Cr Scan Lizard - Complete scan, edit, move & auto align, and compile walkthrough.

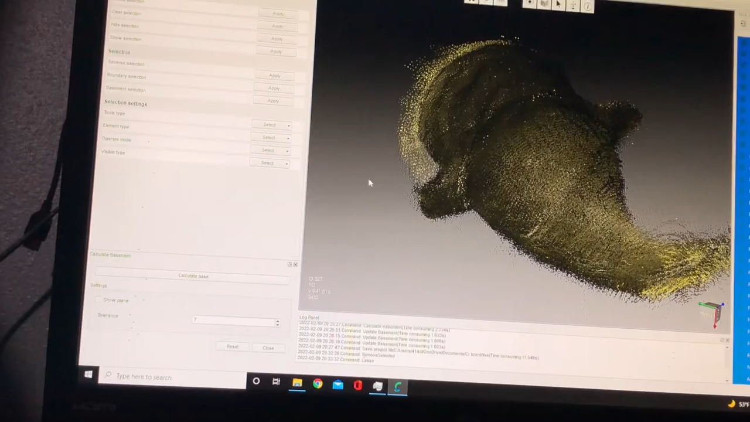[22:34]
Hopefully you believe you saw that. Yeah. Like I said, you can just do this. Double click your scan. It brings up all your frames. You can highlight a couple frames and go in and edit. Or you can edit all the frames at once.
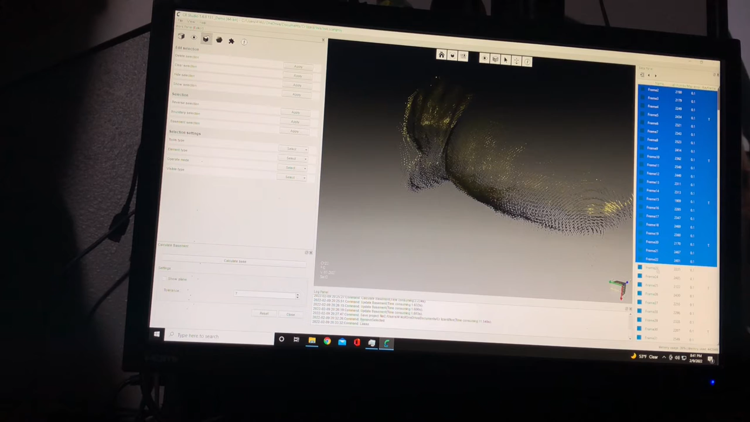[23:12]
Now this is all the frames highlighted back again, but if I highlight the couple that were there, you can see what I had highlighted and where I stopped and what I did not have highlighted, because those are starting to come in.
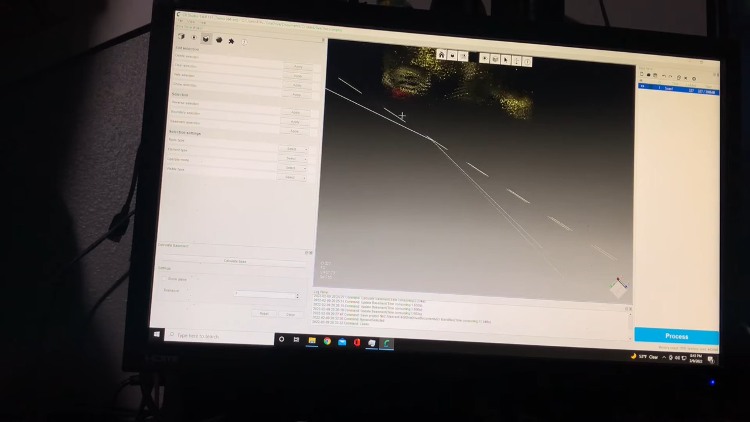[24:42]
See, I went a little high on that. So I'm going to go Control Alt
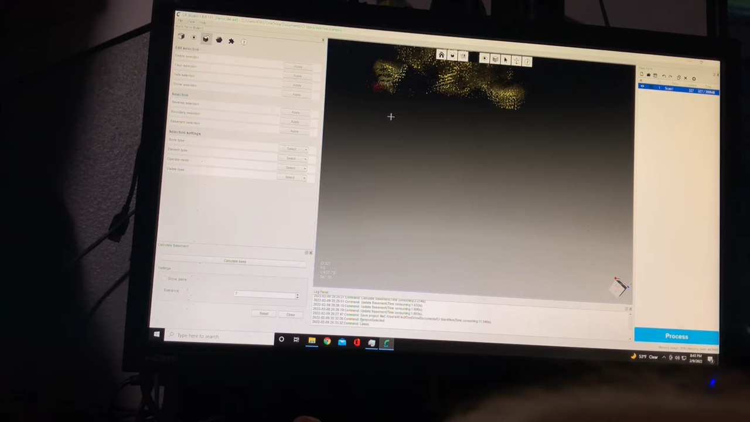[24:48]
and just recircle that and back to normal.
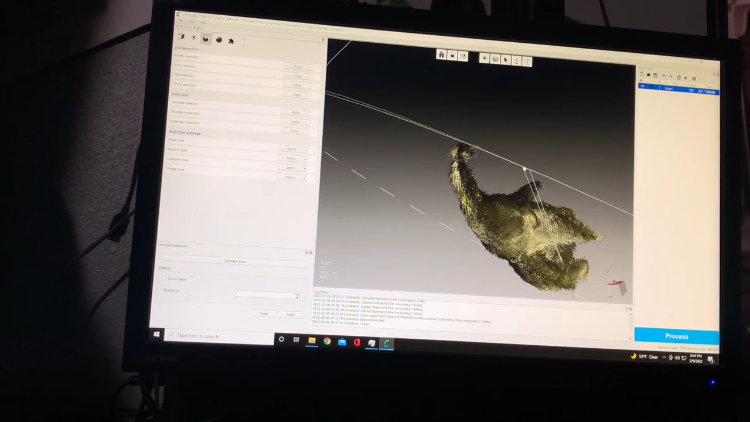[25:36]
so you can see how it looks good one way, and then you turn around and move it around and you get more noise that pops up.
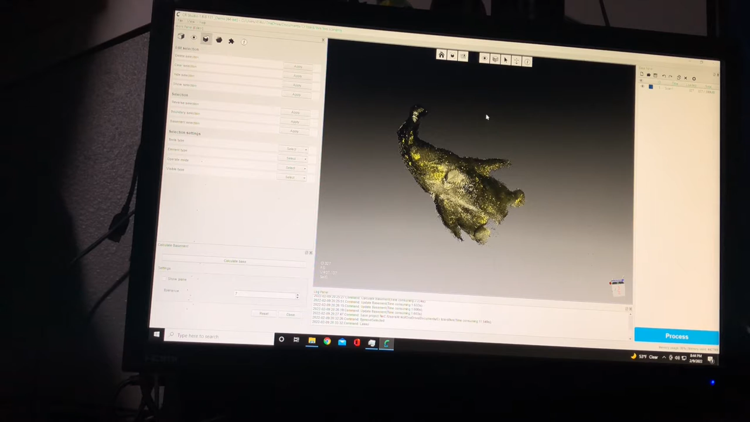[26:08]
So now we'll go back to our H scan.
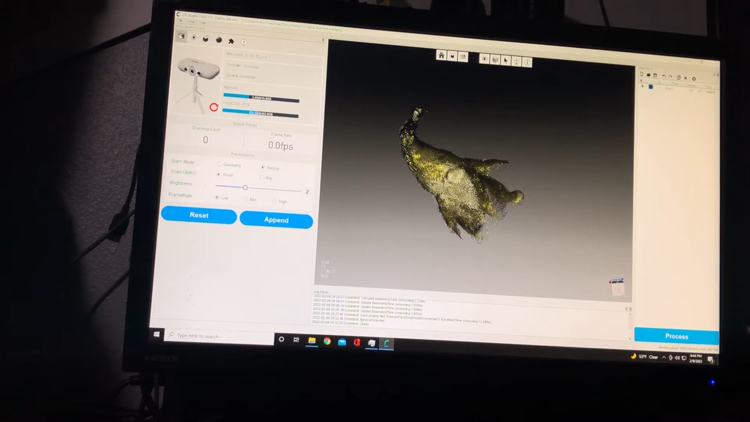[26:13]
And you can see that he looks a little cleaner now.
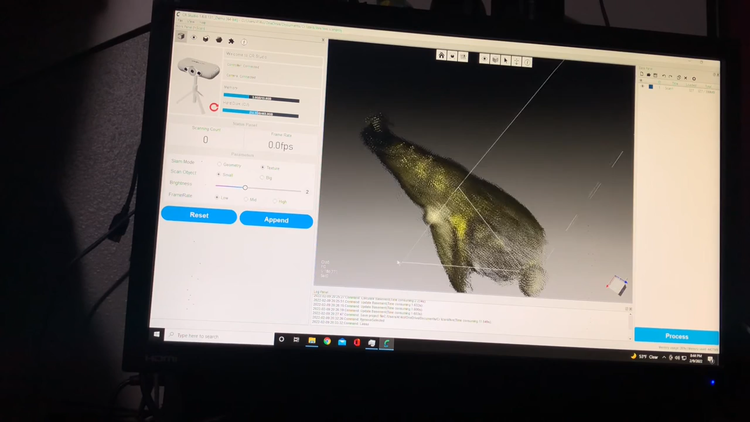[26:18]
There's always going to be some I can go back in and just, you'll see this. Oh, I should have got that. I should have got that. You know, you don't have to be perfect either.
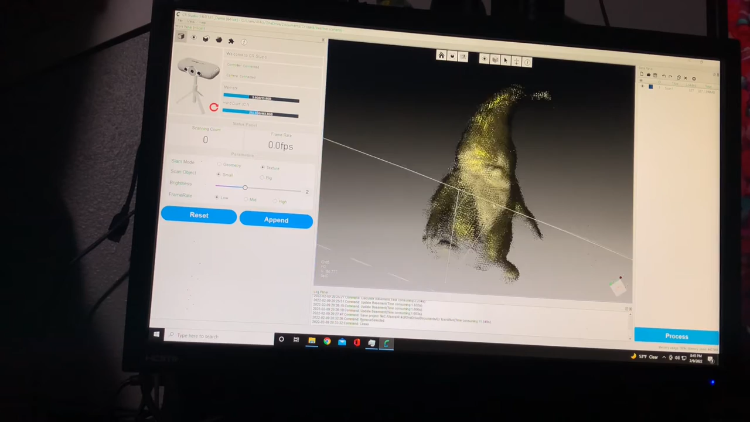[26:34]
The software does kind of help and clean some of that up for you. But if you can go in and shape it a little better,
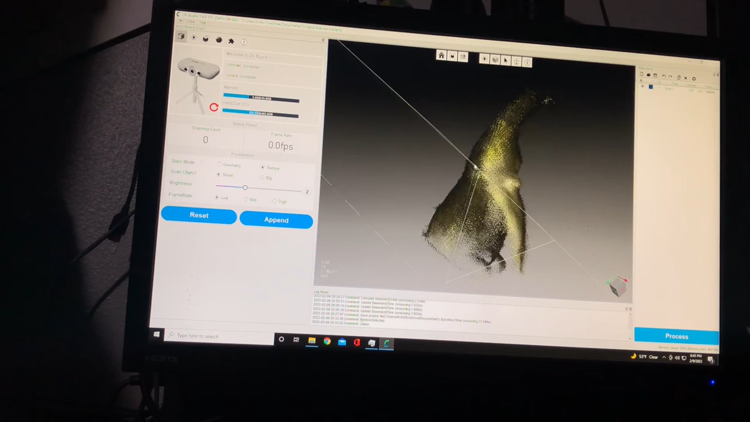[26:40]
it makes these next couple steps here a little easier.
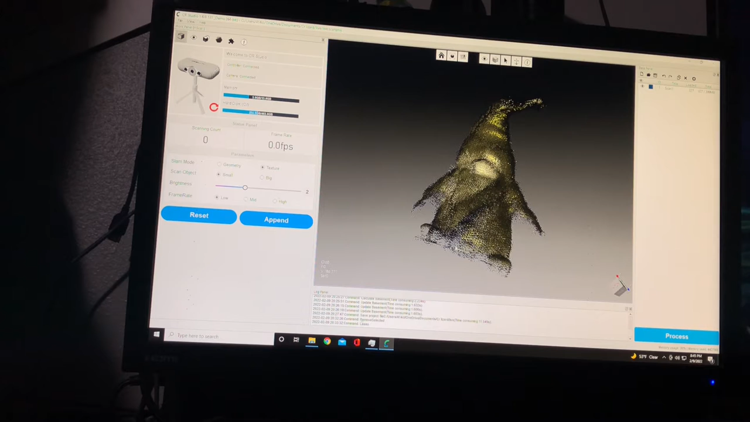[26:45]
So now,
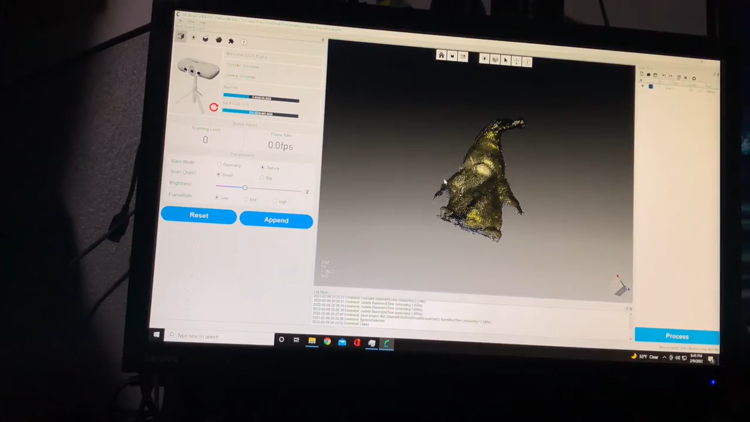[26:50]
we're going to rotate the model.
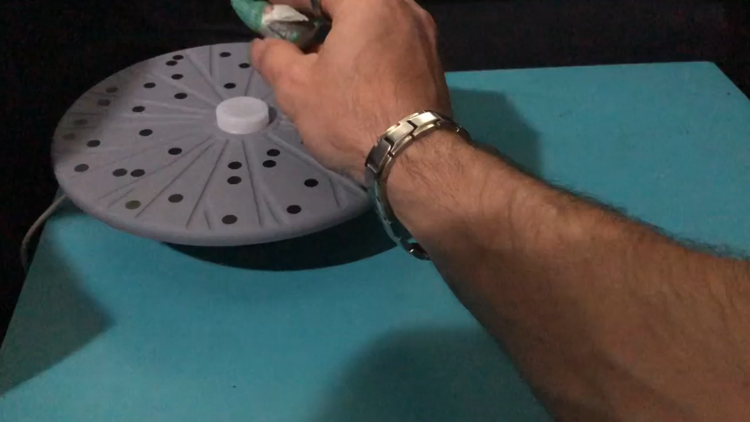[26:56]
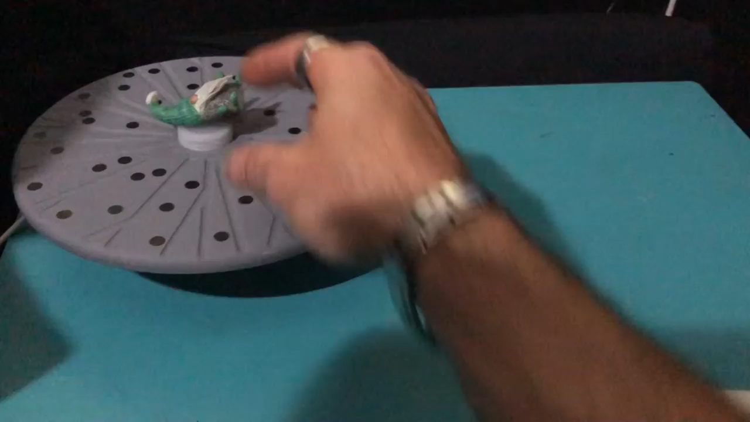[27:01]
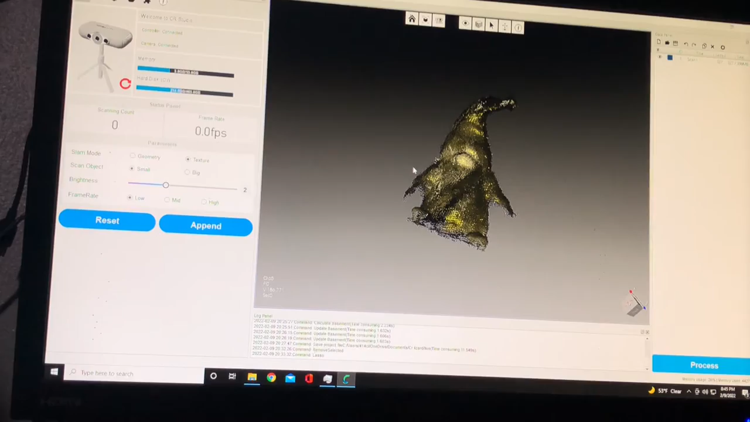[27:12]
And we will hit append. And if I wouldn't have saved this before, you'd get that little box that popped up to save it. So I'm gonna hit save now.
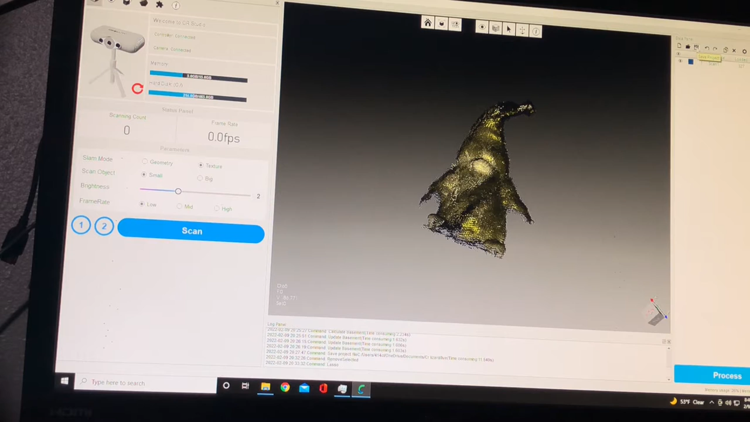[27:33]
Just to auto-save what I had all done. And modifying this file, or this
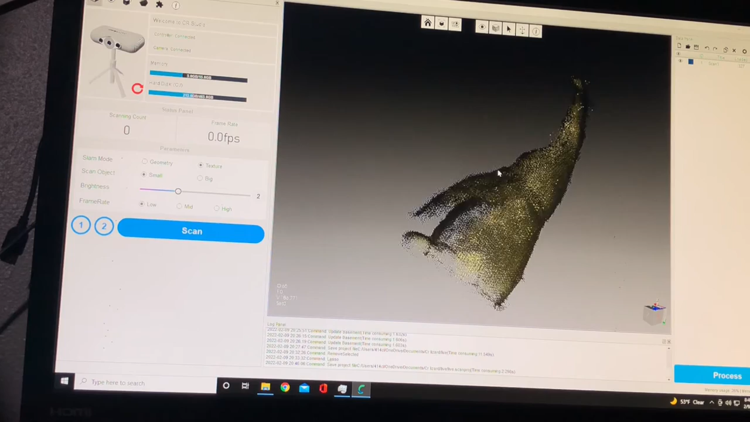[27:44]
point cloud, or scan, whatever you would like to call it.
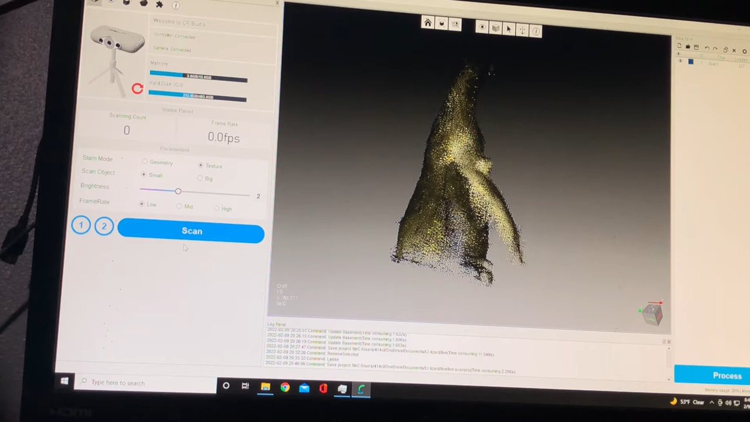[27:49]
And now I will hit scan again.